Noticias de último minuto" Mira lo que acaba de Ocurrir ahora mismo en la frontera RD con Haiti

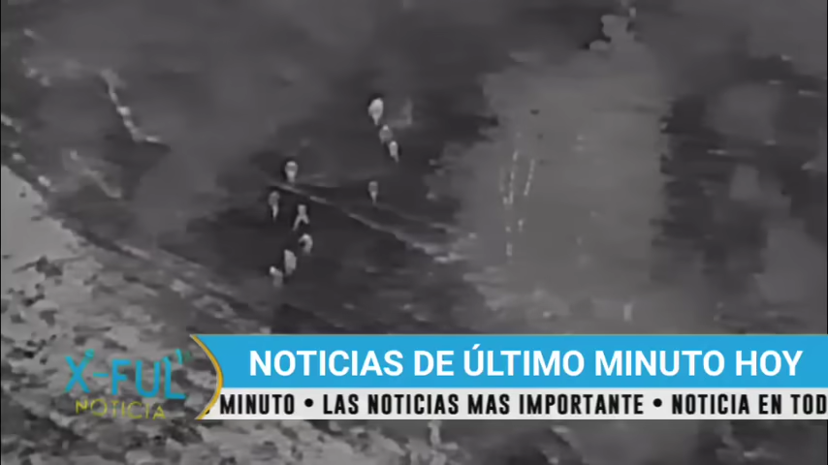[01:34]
Bueno, señores, ya como ustedes pueden saber, el ejército de la República Dominicana se está preparando
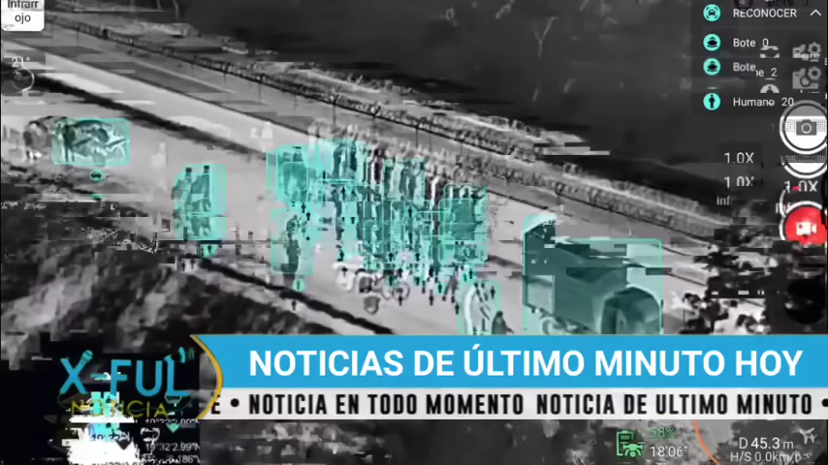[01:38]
para evitar que cualquier individuo o miembro de esas bandas entren de manera ilegal a la República Dominicana.